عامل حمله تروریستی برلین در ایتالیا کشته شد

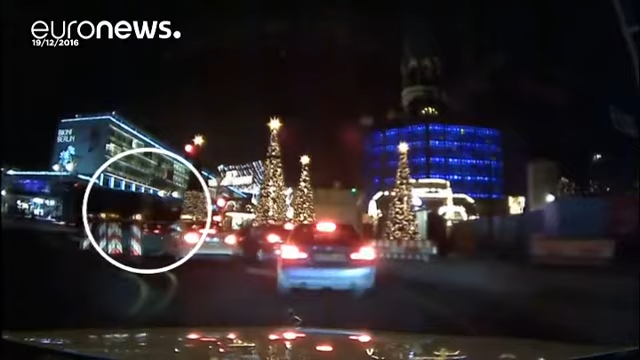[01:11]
کامیون را به میان جمعیت حاضر در بازار راند و باعث کشت شدن دوازده نفر و زخمی شدن دیه زیادی شد.